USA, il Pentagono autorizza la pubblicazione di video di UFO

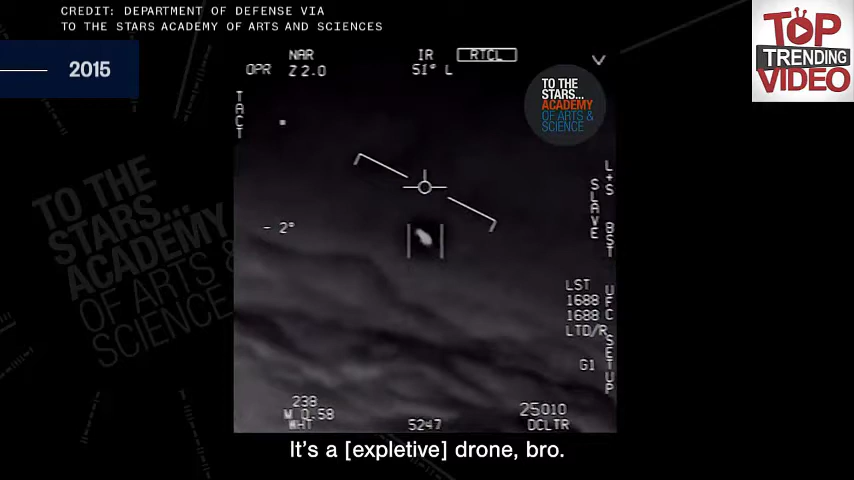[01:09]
There's a whole fleet of them, look on the ASA.
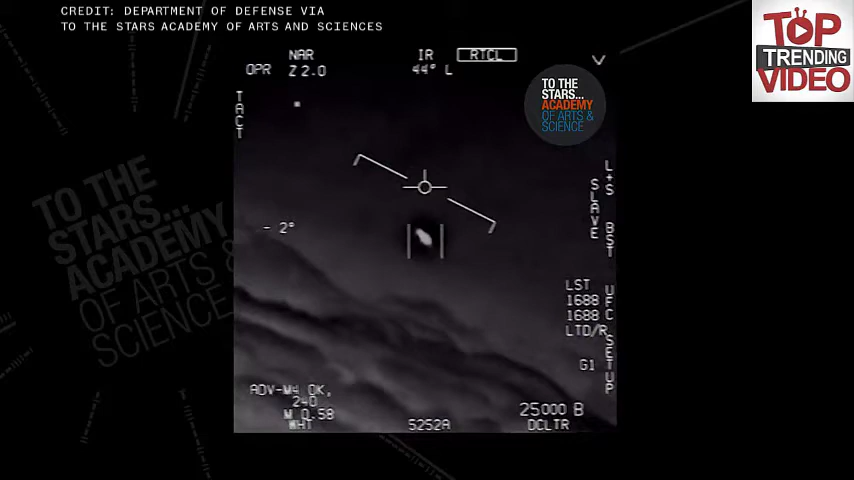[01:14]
My gosh. They're all going against the wind.
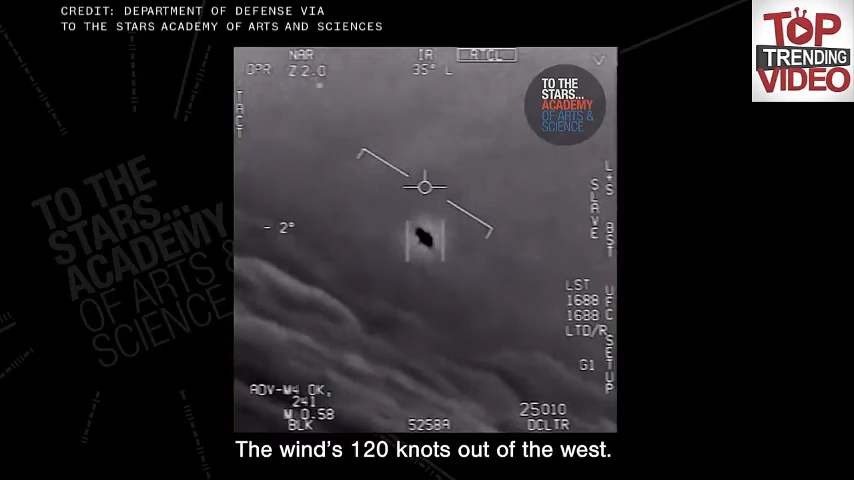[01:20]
The wind's 120 miles from the west. I'm a whole thing, dude. That's not an L&S though, is it? It's not. I don't have an L&S, dude. Well, if there's like... Look at that thing. It's rotated.
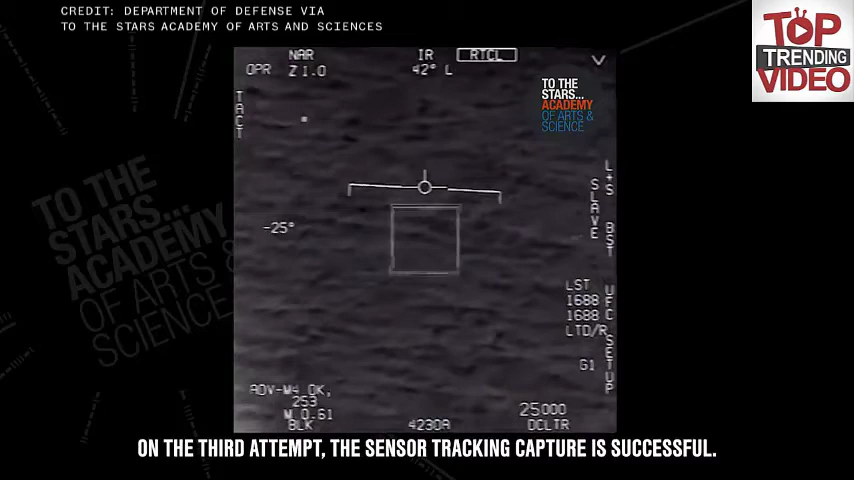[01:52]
Oh, okay.
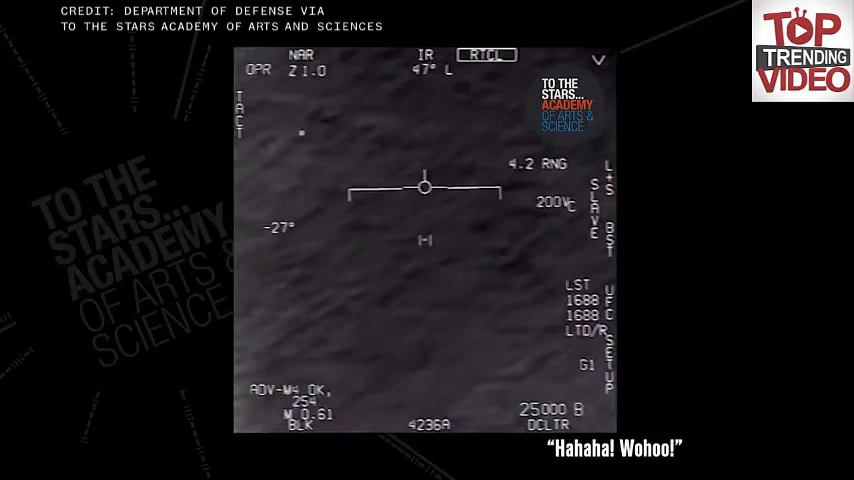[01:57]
Oh, okay.
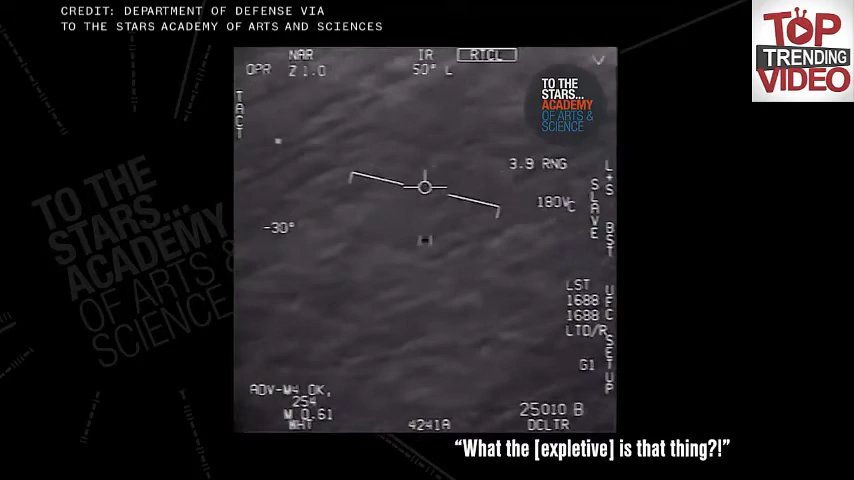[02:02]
Can you box moving target? No, I took an auto track. Oh, okay. Oh my gosh, dude. Wow, look at him. Hey, man. Let's try.